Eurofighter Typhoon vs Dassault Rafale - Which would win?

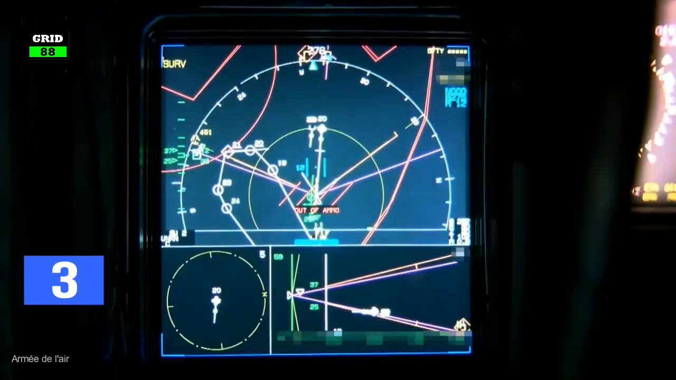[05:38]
The radar can detect its opponents at a range of 124 miles.